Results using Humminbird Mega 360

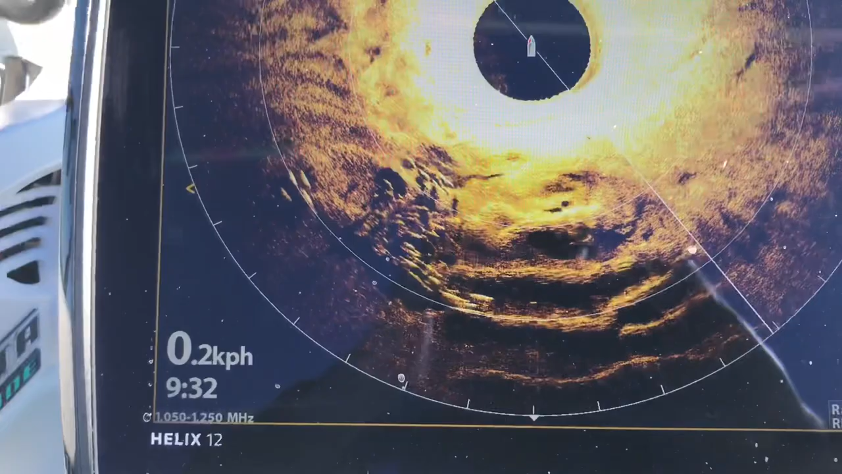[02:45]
Looking for some schools of threadies.
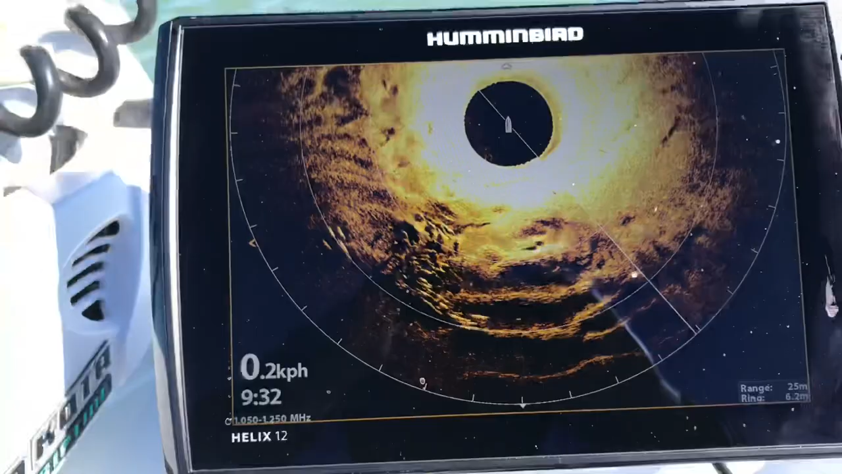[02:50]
141, ready to go back into the water. Video. So we've got our 360 down, deployed.
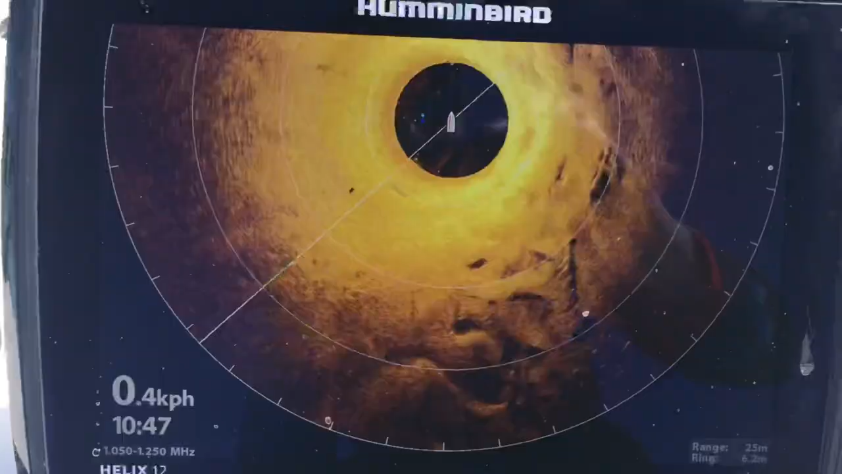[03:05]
On screen: speed 0.4 km/h
We've got it on rear view.
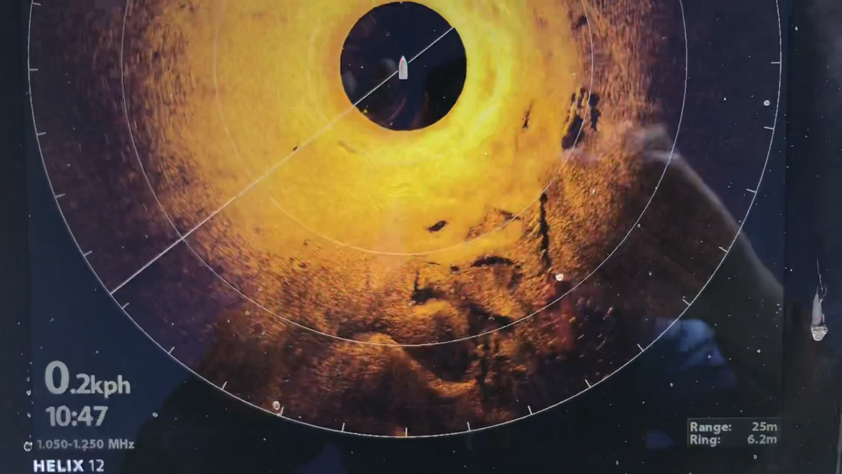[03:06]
On screen: speed 0.2 km/h
What we can see here, there's a nice little patch of threadies,
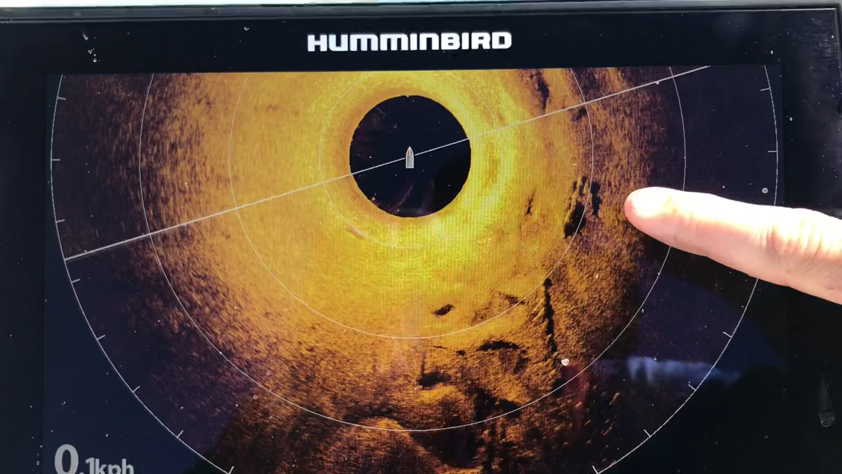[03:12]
sort of off to the starboard rear side. And then there's some more down in this area here as well. As it comes around and refreshes again.
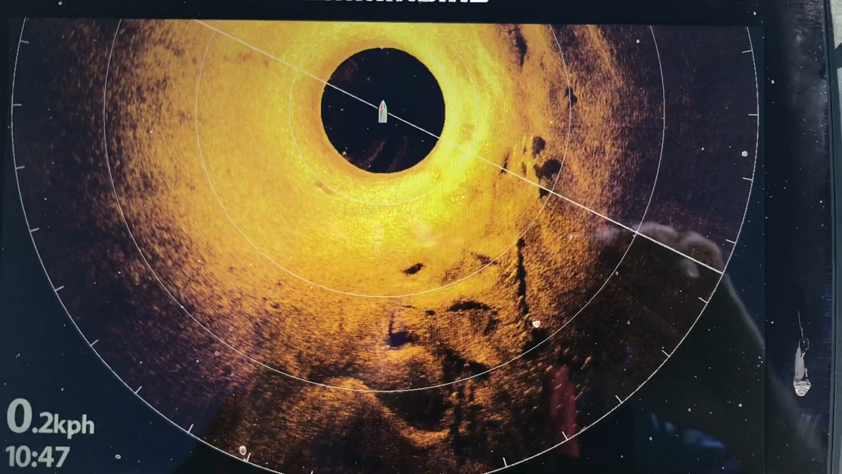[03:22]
The threadies are staying there. It's very important to
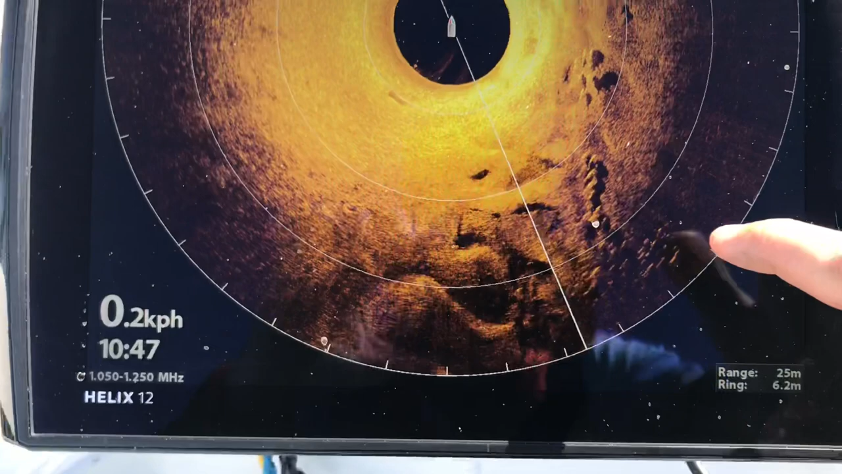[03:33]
On screen: speed 0.2 km/h
get another good patch of threadies out in this area here as well.
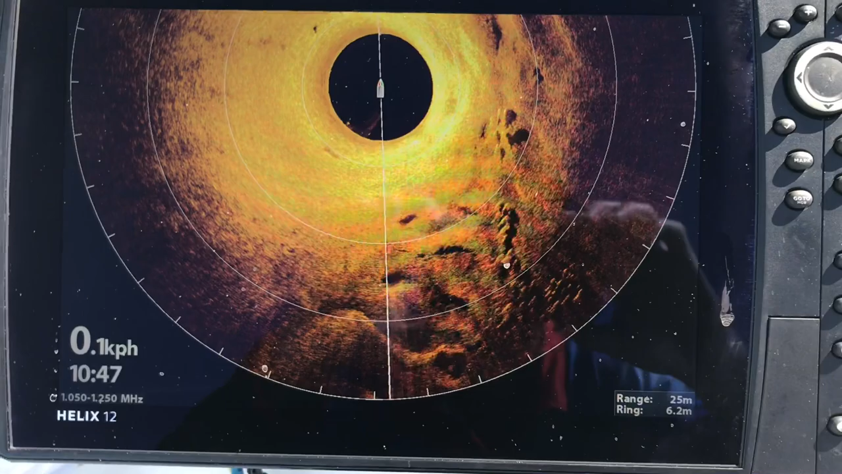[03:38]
So it's very important to keep those lures right in front of them, especially now it's winter, cold water temps, so they're not very active.
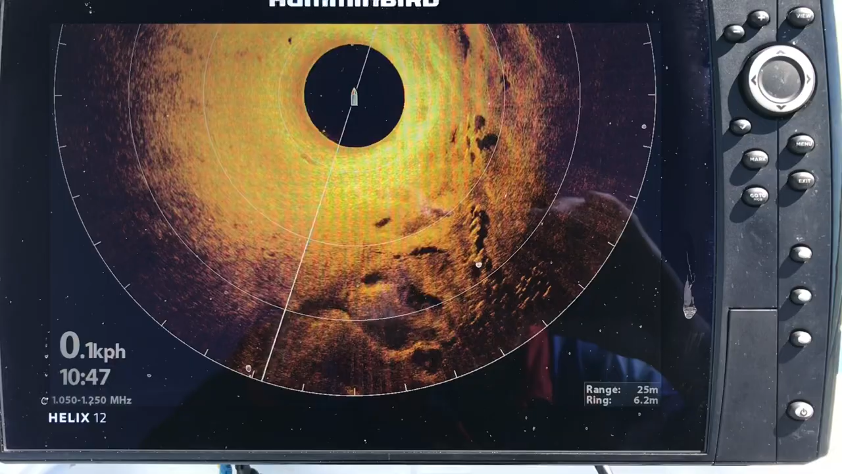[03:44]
On screen: speed 0.1 km/h
So just keep those lures in front of them. We'll have a quick look at some settings.
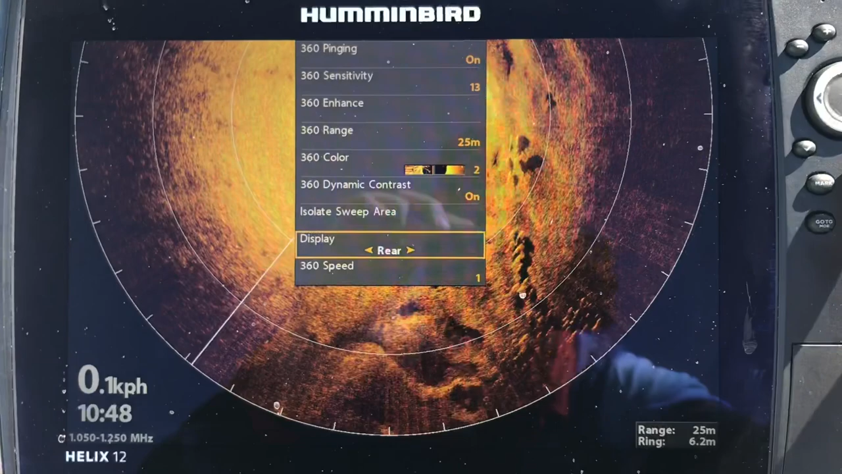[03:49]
So I'm just running on speed one there at the moment.
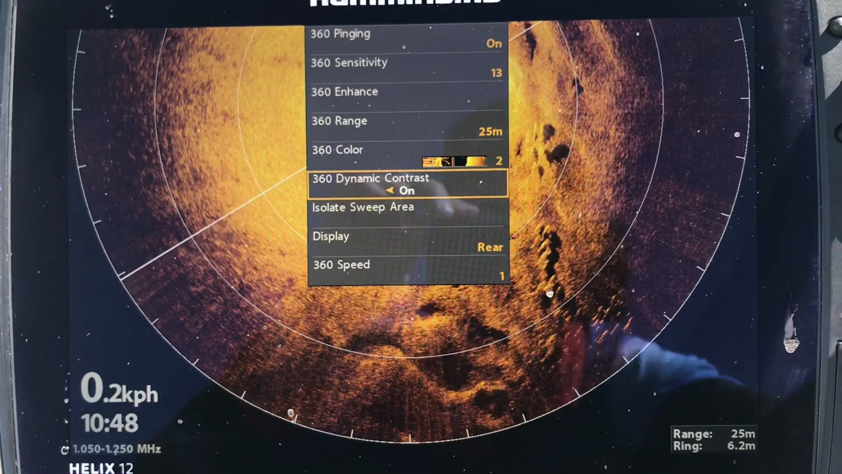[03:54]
Dynamic contrast is on, have a play with that, I'll check it on off and on.
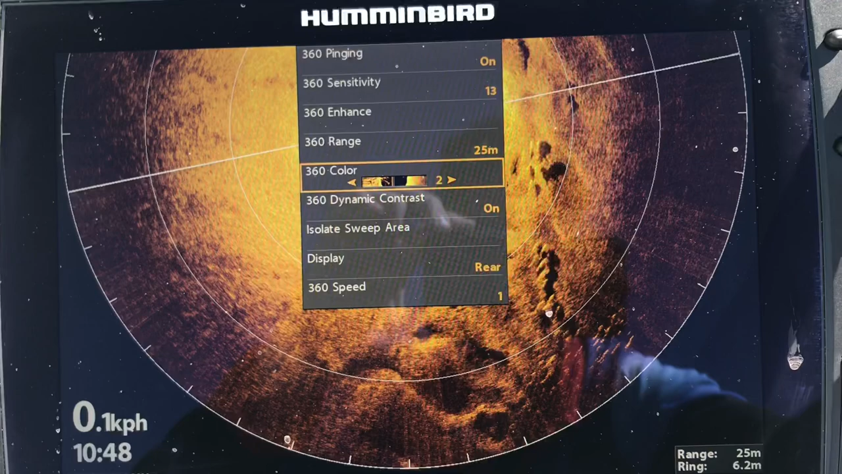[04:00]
Range is at 25, colours 2, I've played around with a few of the colours, 1 and 4 seems to be pretty cool as well. So go into our enhancement settings, we've got sensitivity running at 13 and contrast at 11.
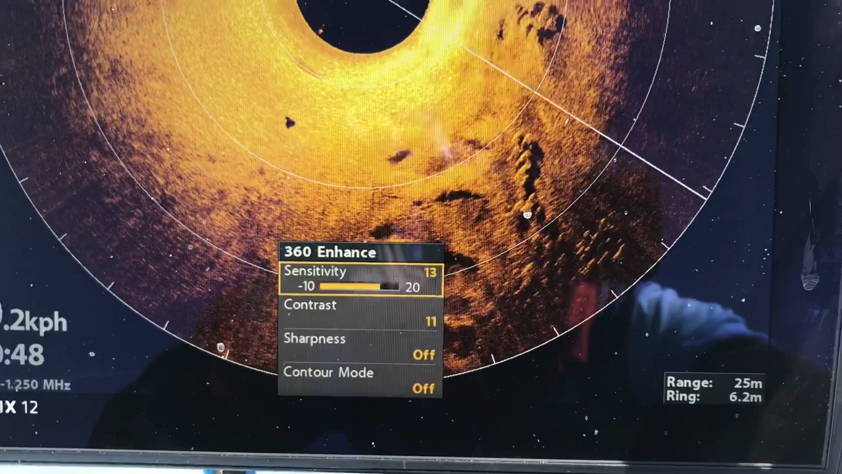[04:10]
So, and that's bringing them up pretty sweet there at the moment.